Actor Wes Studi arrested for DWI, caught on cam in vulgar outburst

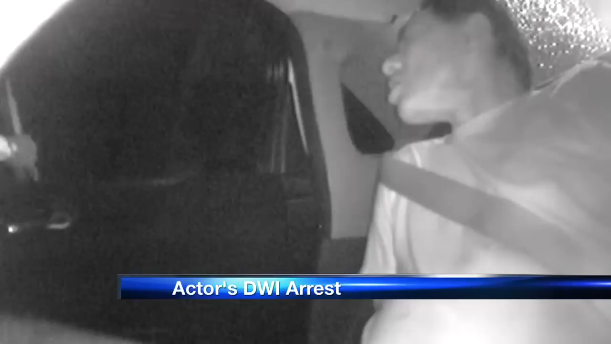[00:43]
Handcuffed in the back of a Santa Fe police car, actor West Studi cussing at officers who just arrested him for DWI.
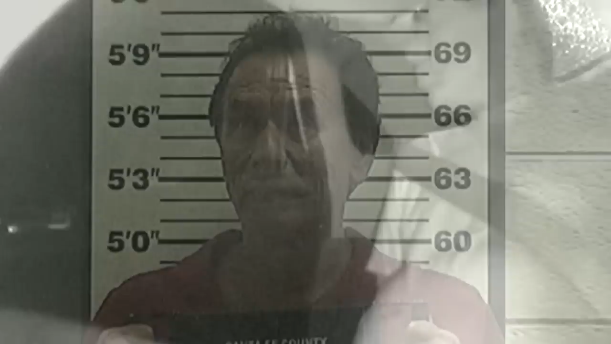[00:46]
He was in no way cooperative with officers.
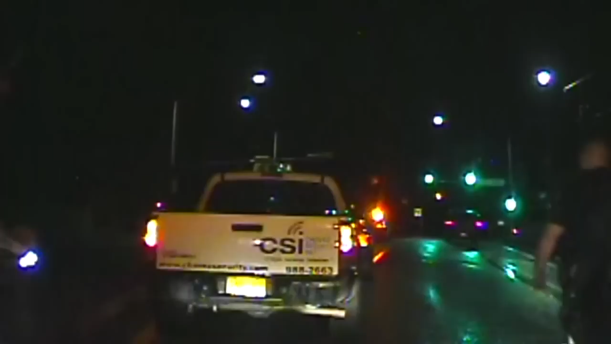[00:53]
Police caught up with the famous actor after a security guard found Studi's car parked in the middle of Old Pecos Trail with no lights on. Police say he was trying to fix the car, which wasn't drivable.
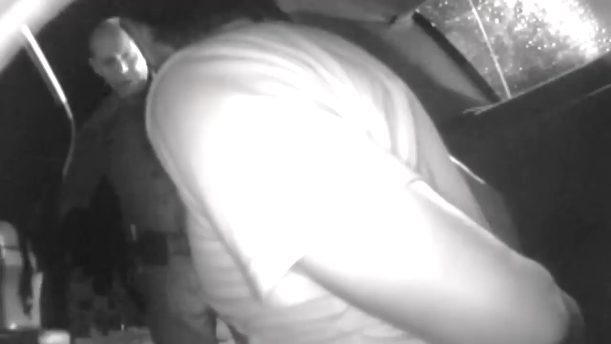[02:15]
We're going to go over to the police department. F*** you. Okay, sir. Later, Studi asks again, why is he under arrest?